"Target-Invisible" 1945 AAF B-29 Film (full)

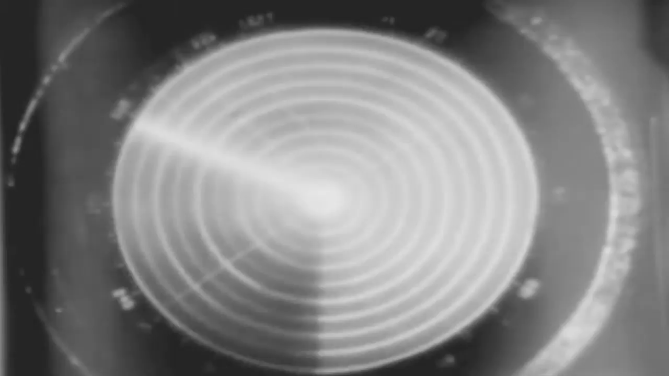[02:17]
Before you now is the radar scope, a small circular screen giving x-ray-like vision to the mysterious 11th member of the crew, the radar operator.
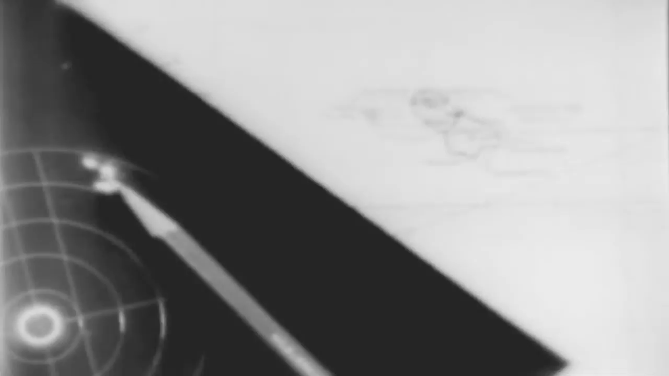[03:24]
Two tiny dots on the face of the globe point the way for a cargo of destruction.
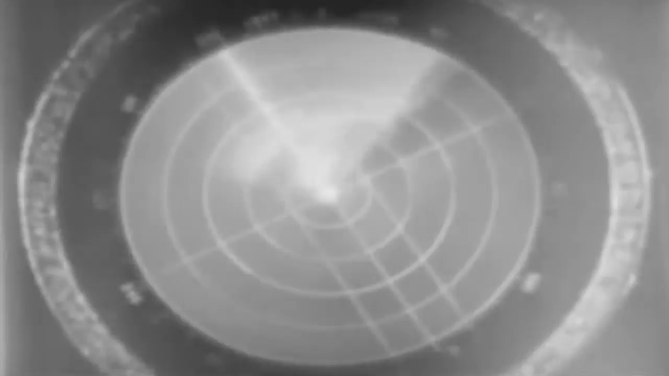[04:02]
Mount Fuji, nature's wonder, the tourist's delight.